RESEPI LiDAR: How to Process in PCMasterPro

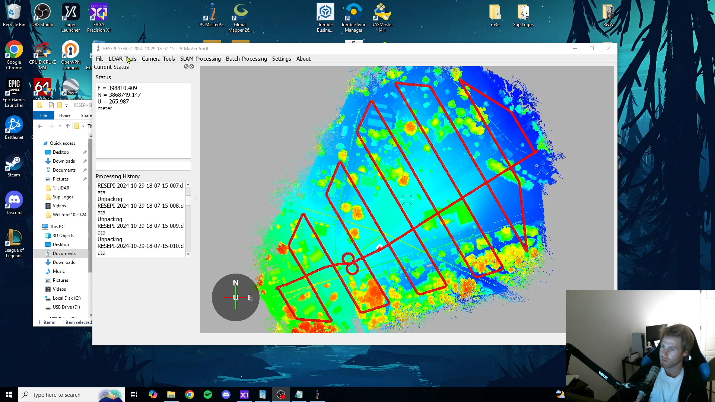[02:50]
So we're going to come up here in the top left, LIDAR tools, paths. We're going to remove this default path and then we're going to select our own.
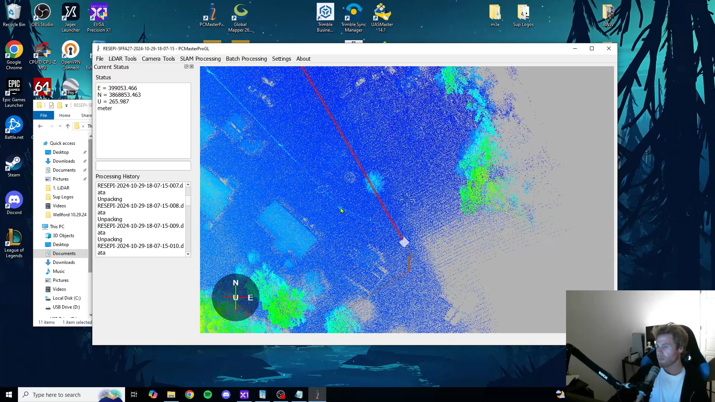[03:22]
OK, now you can see the to and from and the figure eight is no longer highlighted. That means that data will not be processed, which is exactly what we want. Let's go back up here to the top left, LIDAR tools, and then we're going to go to cloud filters. Rotation angle. So this is the FOV by default. It's at 90 degrees, which is the recommended by the manufacturer. So we're going to leave this at 90 distance of the range gate. We flew this site at about 60 meters, I believe.
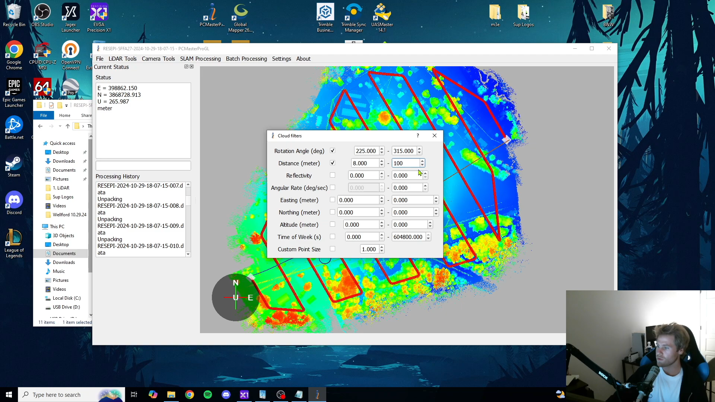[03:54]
So we'll do a 100 meter range gate. And when you're doing the range gate,
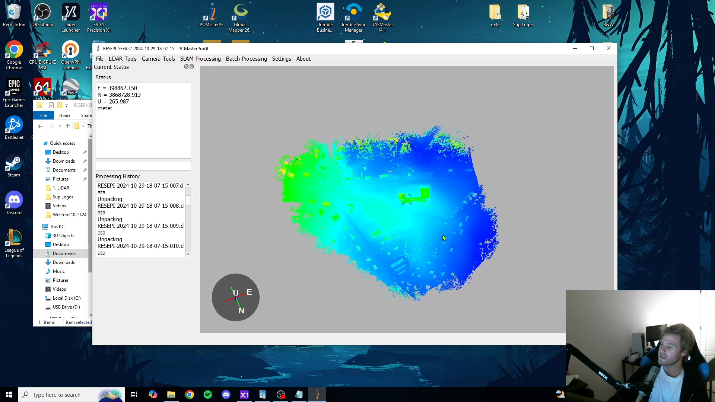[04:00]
you always want to make sure you look at the bottom of your data set and make sure you're not leaving out any data.
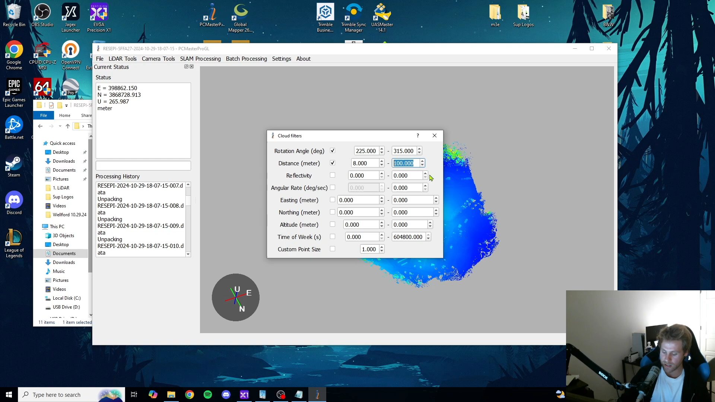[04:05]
So let's do a 50 meters.
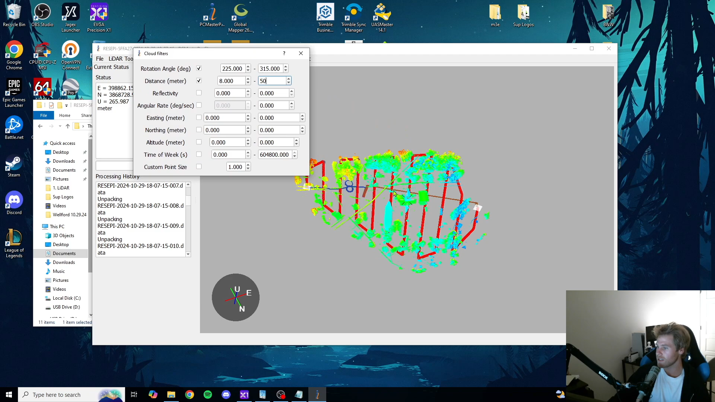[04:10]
So you can see here, obviously, if your range gate is too aggressive, you're going to be losing you're going to be missing data. So let's do 60. You can see we still got some gaps here. I know that the XT 32 has very good data up to 100 meters. And I've seen data sets where it can actually do do good even past 100 meters. But for my use case, 100 meters is great.
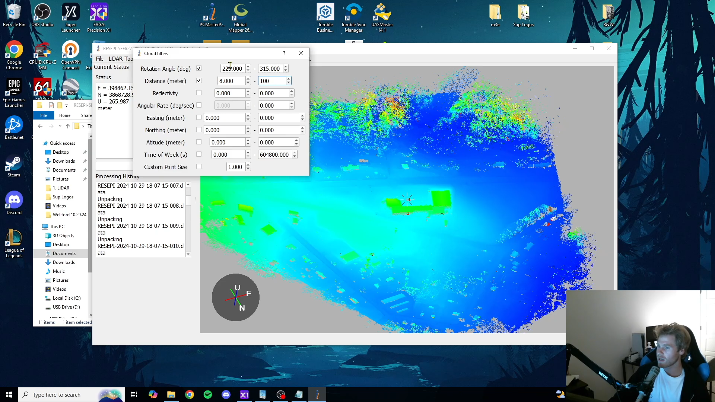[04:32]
And FOV 90 degrees. Once that is done, we're completed with the workflow. All we need to do is export here. So we're going to go to file export LAS colorized. So if you would like your data set colorized, all you have to do is select colorized. For time purposes, I'm going to leave it on no color and then export as we're going to do LAZ. It will still give you the LAZ, but obviously the LAZ, it's lossless compression. So if you're uploading to the cloud or sending to anybody, obviously you want the LAZ.
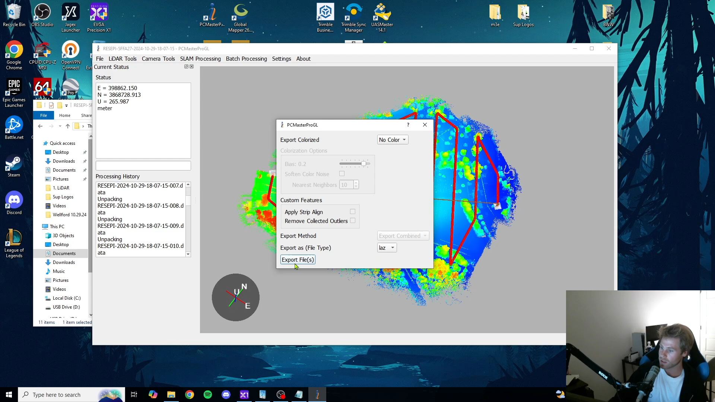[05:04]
So we're done here. We're going to click export file and it's going to go ahead and save. Um, and then I will show you where it saves the files.
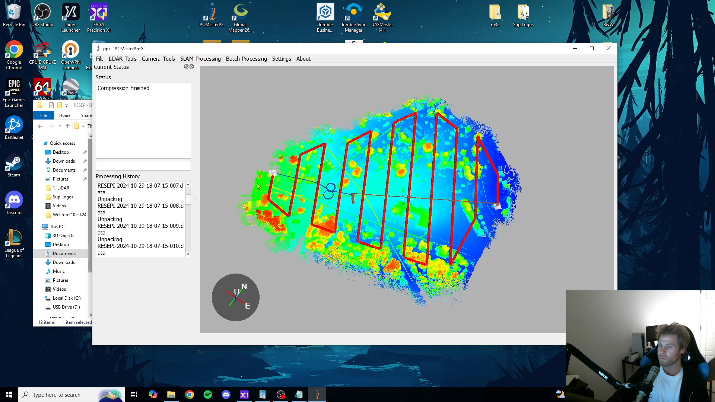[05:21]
Compression finished. Okay. So we're going to pull back up our, um, inside our main recipe folder. There is now a clouds folder and, uh, here's the LAZ and LAZ.